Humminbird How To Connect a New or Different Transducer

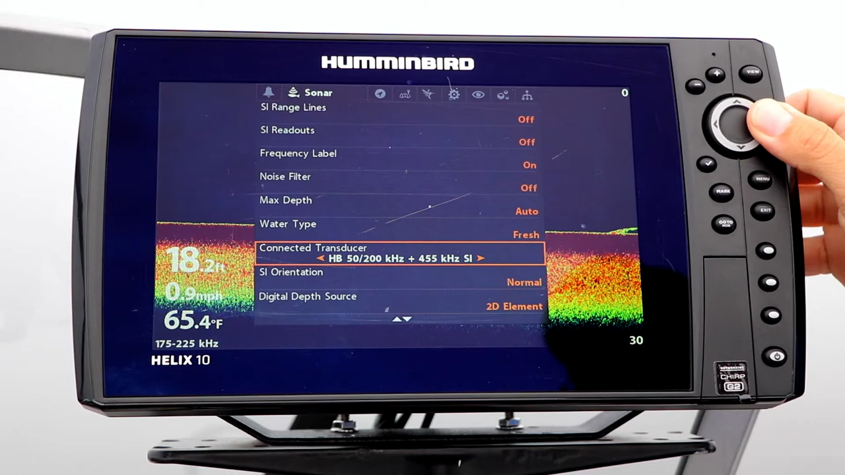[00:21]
On screen: depth 18.2 ft, water 65.4°F, speed 0.9 mph
Then, pick your connected transducer using the left and right arrow keys.
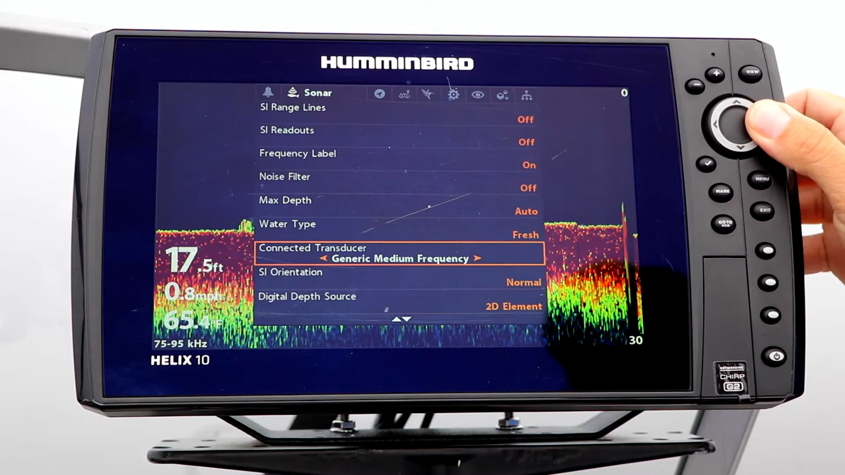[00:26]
On screen: depth 17.5 ft, speed 0.8 mph
Telling your Helix about its current transducer will ensure optimum image and sonar quality.
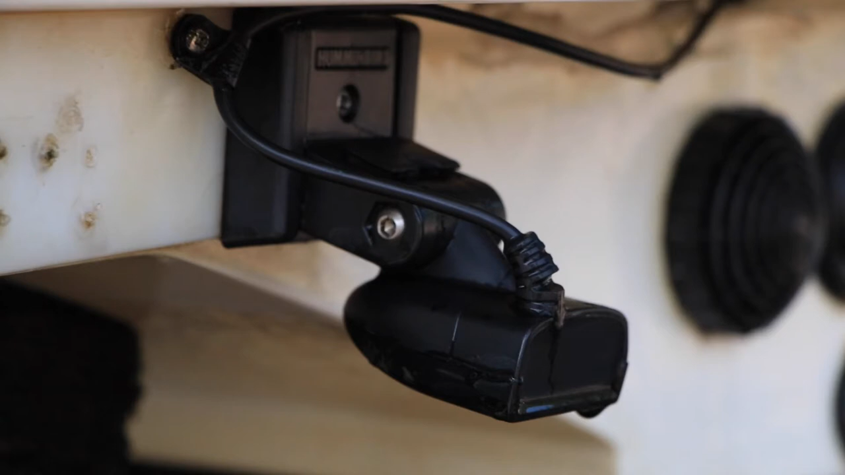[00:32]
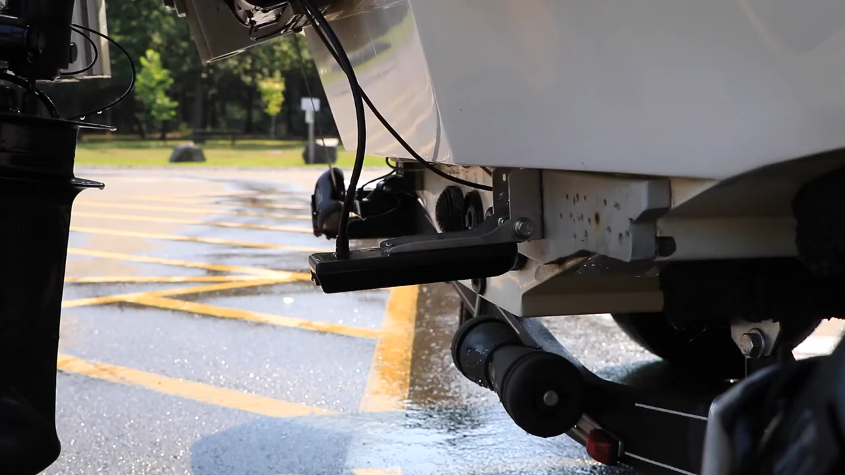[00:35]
Whenever you connect a new or different transducer to your Helix,
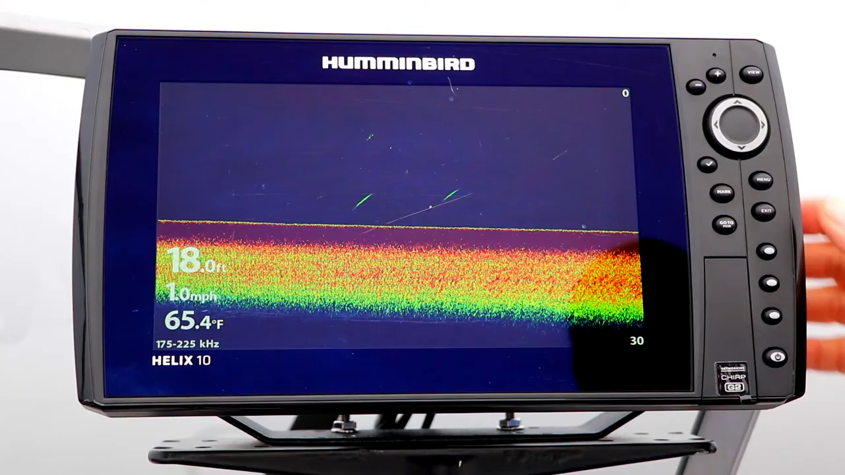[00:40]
On screen: depth 18.0 ft, water 65.4°F, speed 1.0 mph
select that transducer using the Connected Transducer option.